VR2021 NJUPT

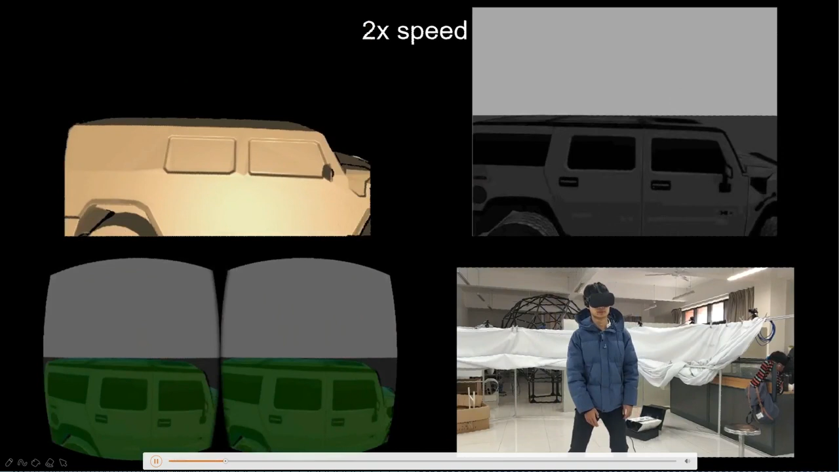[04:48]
The bottom left shows the interactive rendering of the reconstructed model in the RGB image shown in the HMD.
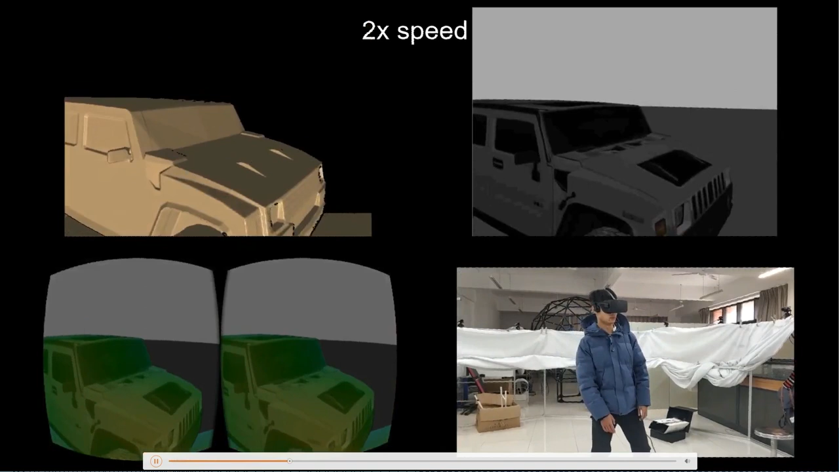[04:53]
The top right corner is the UAV's first view.
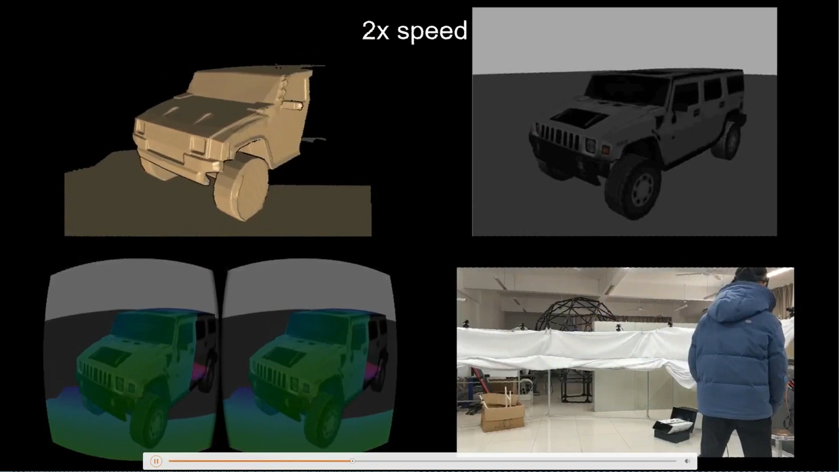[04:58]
The lower right corner is the view of the user being recorded during experiment.
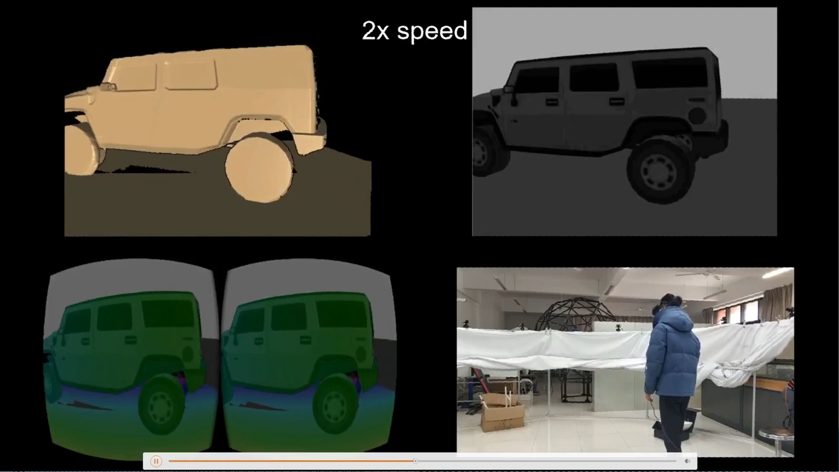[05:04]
This table shows the completeness of the reconstructed 3D models of different methods.